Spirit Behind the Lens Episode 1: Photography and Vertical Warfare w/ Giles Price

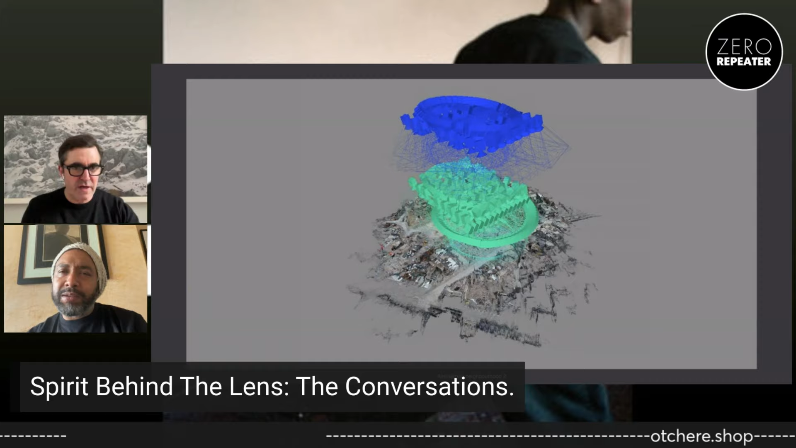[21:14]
So you take hundreds of photographs which slightly overlap and you put them into a bit of software and it will remake you that environment.